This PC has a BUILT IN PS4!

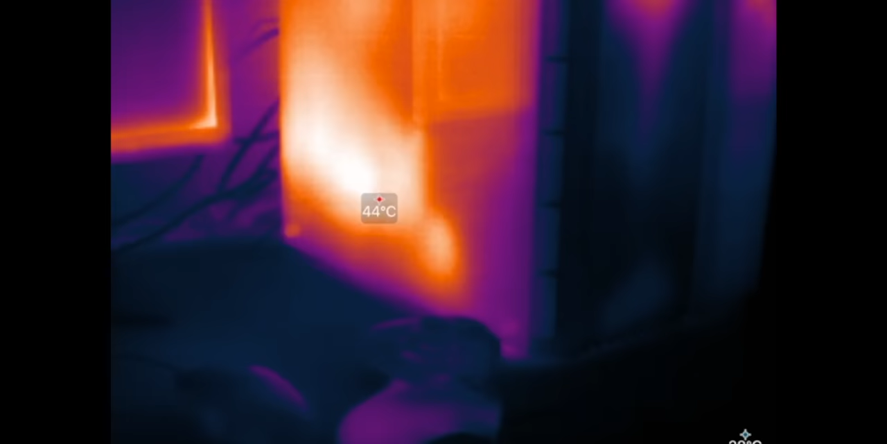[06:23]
On screen: spot 44°C
so I can immediately tell that it's quite hot on the sides Oh, yeah,
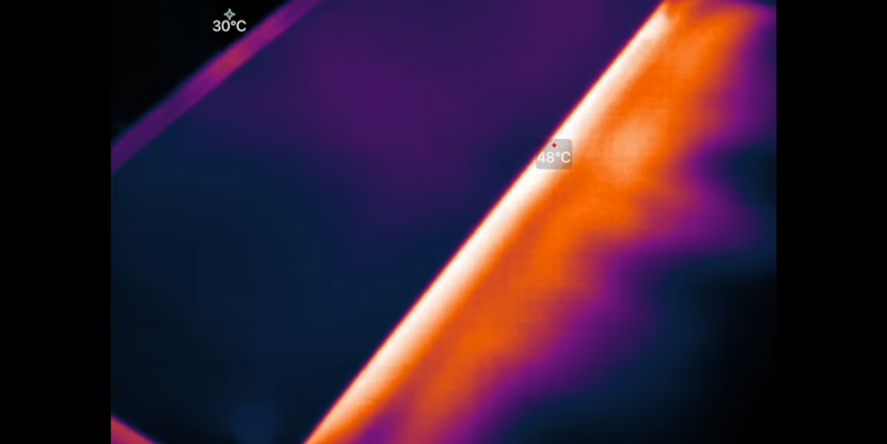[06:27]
that's a that's almost 50 degrees with this exhaust right here So looking at it here.
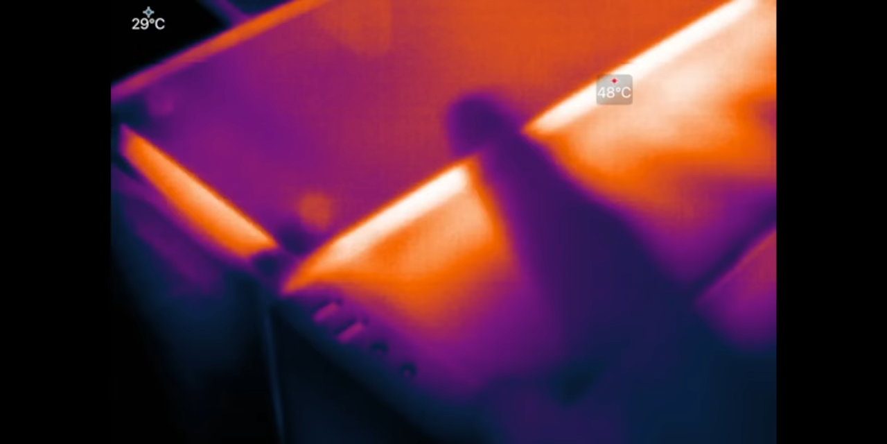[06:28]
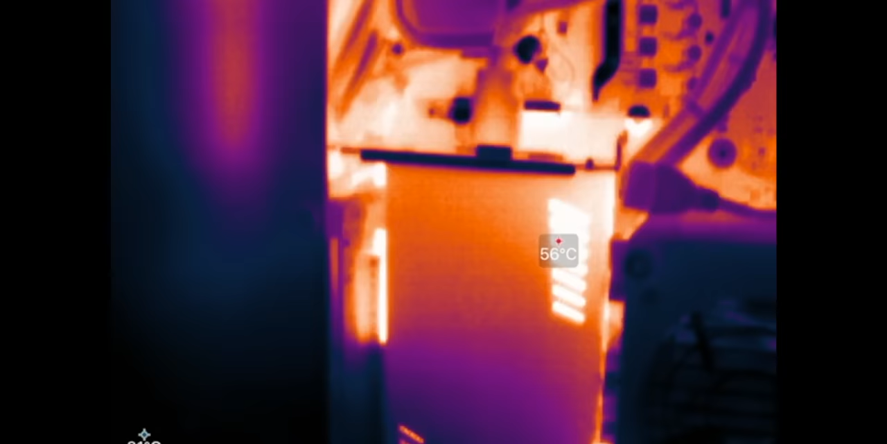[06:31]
I mean the capture card is warm, which makes sense.
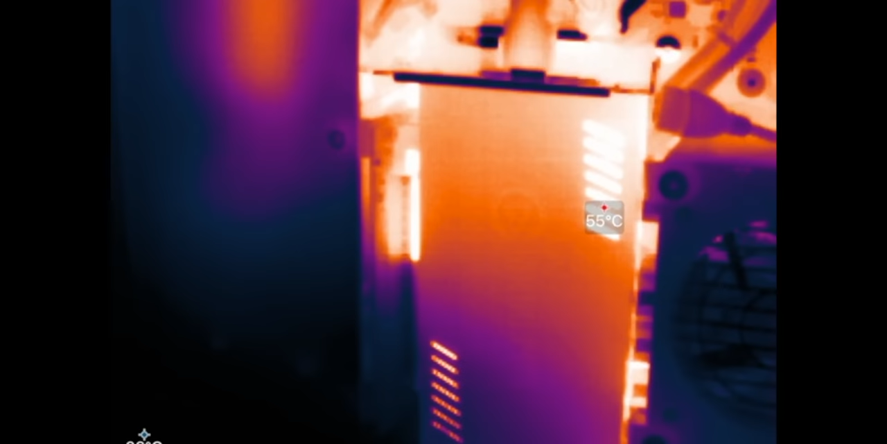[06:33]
It's a capture card But the actual ps4 internals don't seem to be particularly warm.
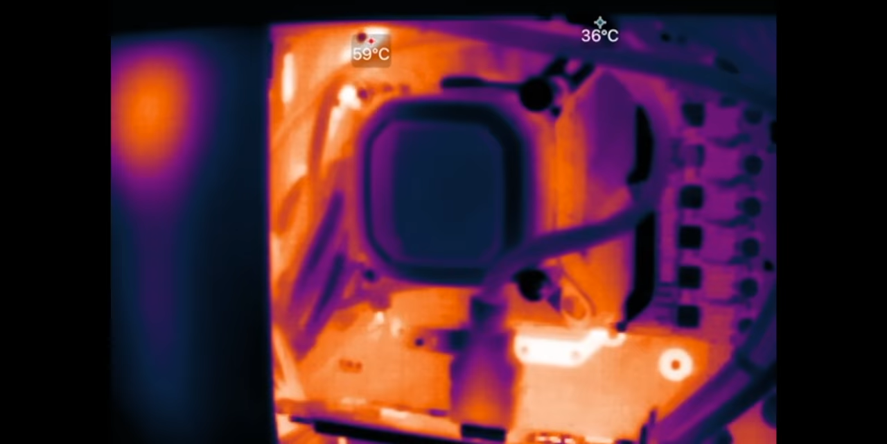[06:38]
On screen: max 59°C
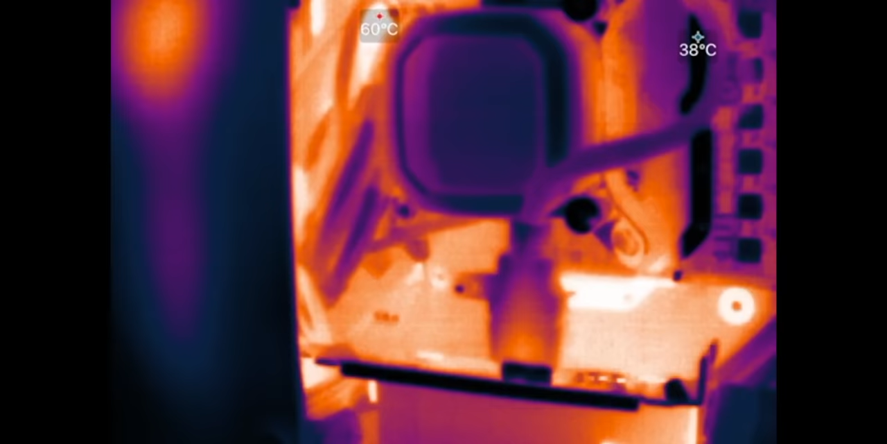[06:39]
I mean Yeah, there's definitely some heat up by like the power supply But nothing that I would consider to
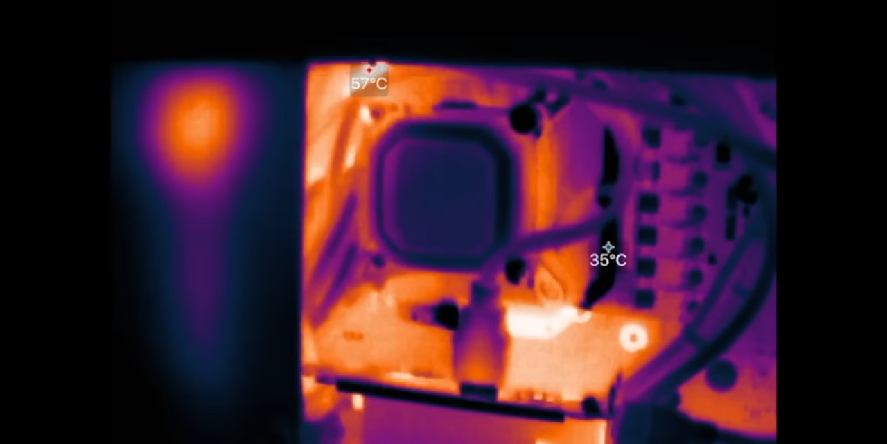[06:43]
be incredibly dangerous What's interesting here is if you take a look at the thermal solution,